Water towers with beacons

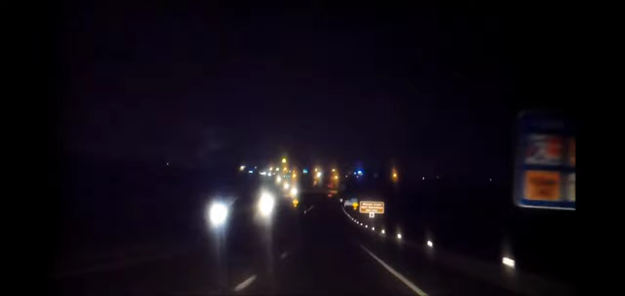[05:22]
So you can see, what, so you can see the flash better. But, um, it looks like it's going to take a while until we actually reach the tower itself. Um, I forgot, I forgot what I was going to say, but, um, soon we'll see the tower. Hopefully. Hopefully it doesn't take too long. I'm already impatient.